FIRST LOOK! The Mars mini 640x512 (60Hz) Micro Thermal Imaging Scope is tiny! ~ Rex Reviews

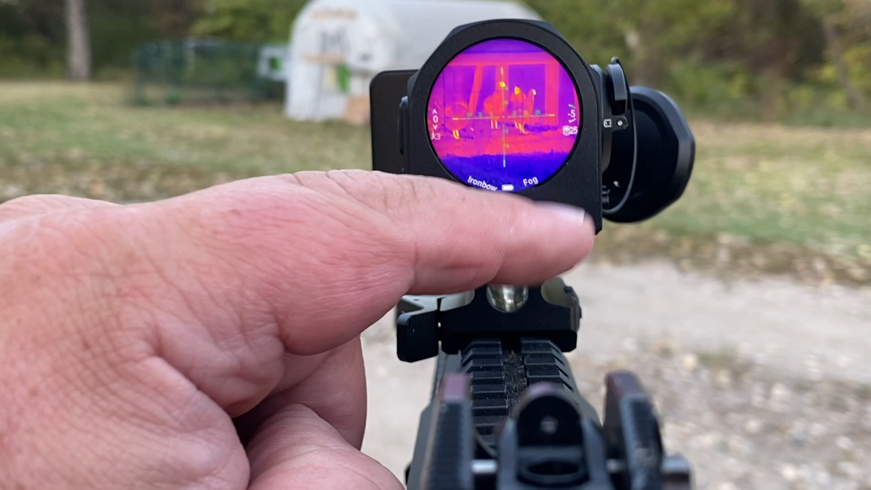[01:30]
what do you think of that guys i can change my reticle color